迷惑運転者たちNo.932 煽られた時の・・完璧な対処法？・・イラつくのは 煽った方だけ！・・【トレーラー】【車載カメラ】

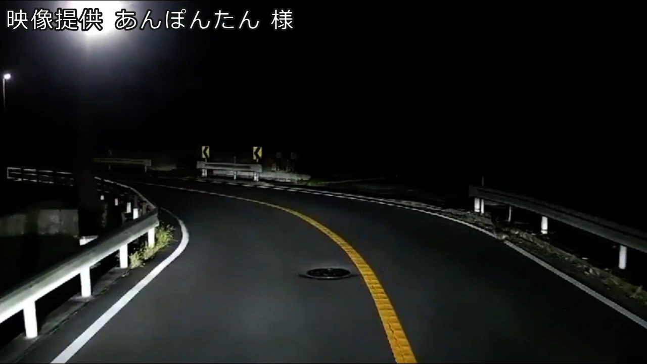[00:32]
飛ばしちゃった、ごめんね。大丈夫？おお、またタヌキくんか。おお、ごめんね。びっくりしたよ、さすがに今のは。